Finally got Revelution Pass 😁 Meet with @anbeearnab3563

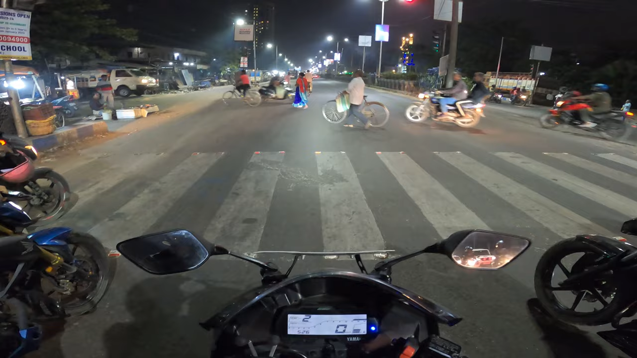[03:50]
और यहाँ पर रिवर्स काउंट डाउन हो रहा है अभी। ग्रीन सिग्नल हो जा भाई, हो जा जल्दी से हो जा भाई।
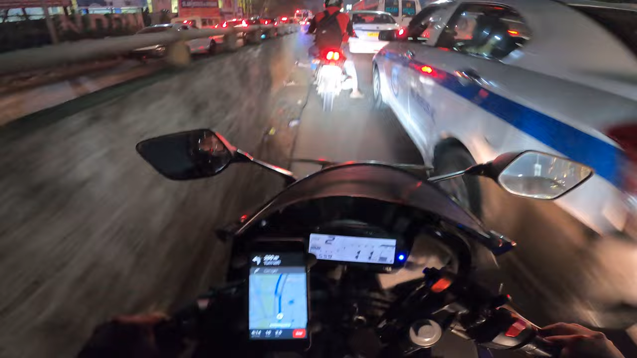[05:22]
हाँ गाइज, मैं फाइनली पहुँच चुका हूँ चिनार पार्क के आसपास। ये है दमदम एयरपोर्ट के नज़दीक और देख सकते हो 5 लेन, 1, 2, 3, 4, 5, मतलब 5 लेन हाईवे है ये। और अभी फ़िलहाल बहुत जैम है यहाँ पे। अभी देखते हैं, मैं काफ़ी नज़दीक आ चुका हूँ। आई होप के 5 से 10 मिनट लगेगा मैक्स टू मैक्स वहाँ पे पहुँचने के लिए।